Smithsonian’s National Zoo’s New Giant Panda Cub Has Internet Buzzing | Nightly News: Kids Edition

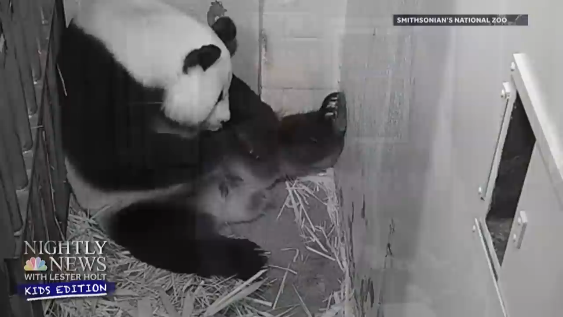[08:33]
There are all kinds of oohs and aahs at the Smithsonian's National Zoo in Washington, all because of this teeny tiny pipsqueak. And all that squeaking is what this newborn baby giant panda is all about,
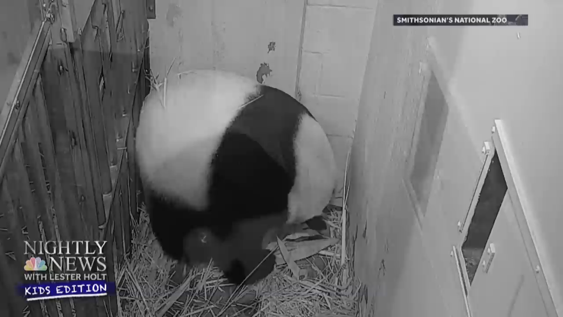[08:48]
says the zoo's senior animal curator, Brian Amaral. How surprised was everyone?
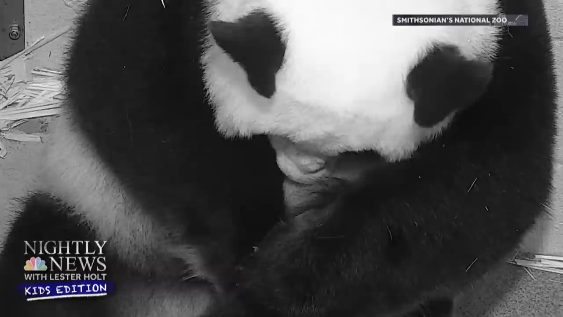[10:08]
She's going to do all the heavy lifting, she'll be doing the nursing, she'll be doing the caring for the for the cub.